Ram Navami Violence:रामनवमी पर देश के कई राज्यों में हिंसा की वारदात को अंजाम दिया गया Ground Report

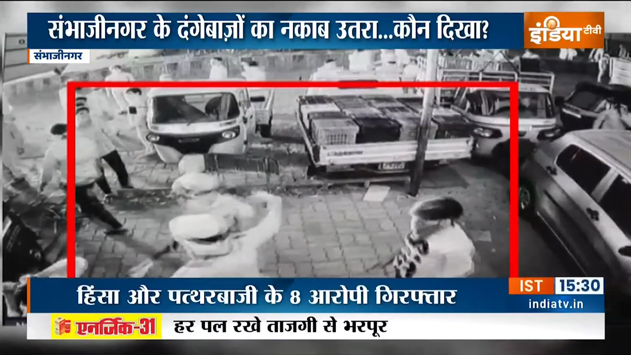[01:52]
گئی اور اس کی تصویریں یہ سی سی ٹی وی ایمیج ہے جو ابھی آپ دیکھ رہے ہیں اور کیسے انہوں نے اس ہنسا کو انجام دیا